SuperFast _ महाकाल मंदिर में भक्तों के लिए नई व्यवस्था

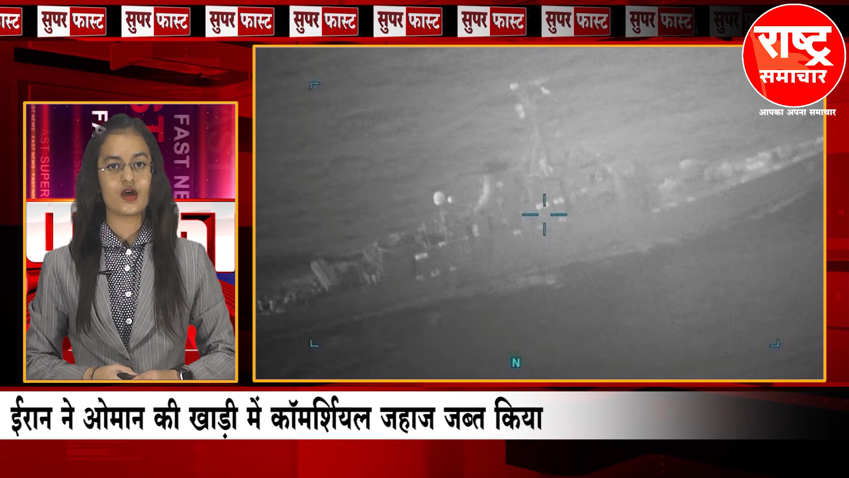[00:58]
इरान ने गुरुवार को उमान की खाड़ी में कमर्शियल जहाज पर कबजा कर लिया अमारिका की नेवी के प्रवक्ता के मताबिक जहाज के तसकरी में शामिन होने क्या श्रंका है